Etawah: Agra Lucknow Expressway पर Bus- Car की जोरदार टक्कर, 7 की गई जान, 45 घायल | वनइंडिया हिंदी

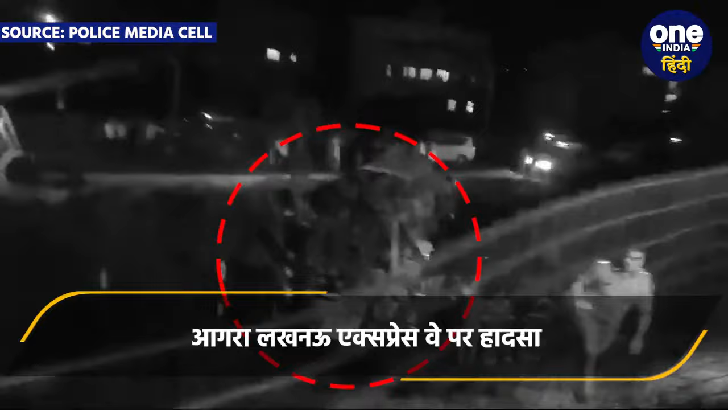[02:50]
गुदाख भी बच बचे दियु बिख रही है रात करीब साड़े बारा बजे एक कार से टक और होगे बस में साठ लोग सवार थे जिनको पर सब्सक किश साज लोगर